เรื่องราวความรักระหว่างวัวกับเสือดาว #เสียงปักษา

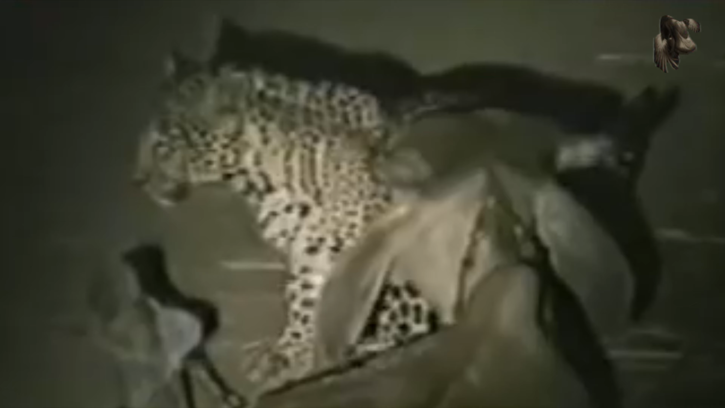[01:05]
ต้องเจอกับเสรอดาตัวดึงที่มีพฤติกรรมแปบๆในทุกทุกครีนพอแทนที่ว่ามันยังมองหาศัตร์เรียนของเจ้าบ้าน께เป็น FUCKแต่ท่าว่าเจ้าorable เตราะโดนกับมุ่งความสนใจไปหาวัวตัวนึงที่อยู่ในหมู่บ้านแผนอะ เจ้าๆย่างเก้าเข้าไปใกล้ๆ บรรยากาศเต็มพระด้วยความอื่ดอัก